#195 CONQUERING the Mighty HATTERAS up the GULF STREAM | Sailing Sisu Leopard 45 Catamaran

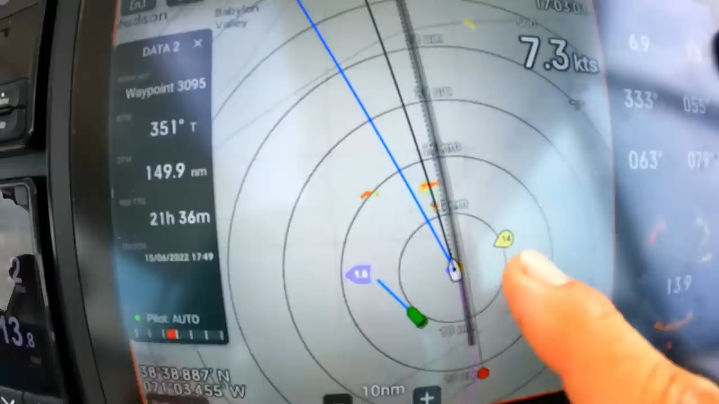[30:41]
But that rain was not there. And the waves coming from the front, from the north, is also not predicted.
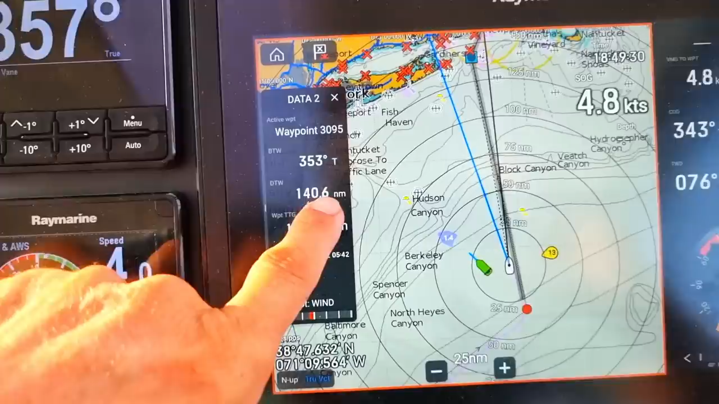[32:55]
So, it's 140 miles. There is New York. So, it's like Lance, New York.